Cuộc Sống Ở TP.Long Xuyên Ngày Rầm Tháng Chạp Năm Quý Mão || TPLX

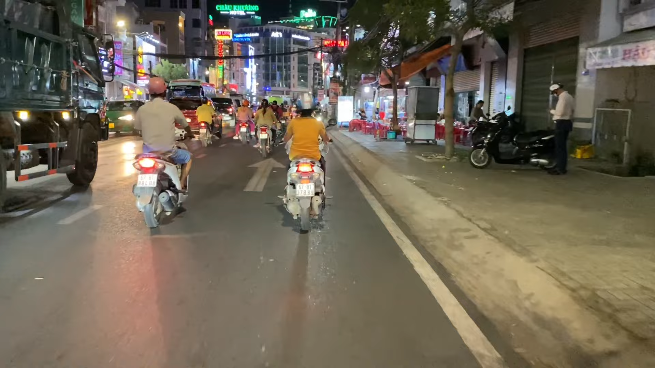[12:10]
Chúng ta sẽ rẽ phải thì chúng ta đi xuống hướng này, hướng xuống Cần Thơ.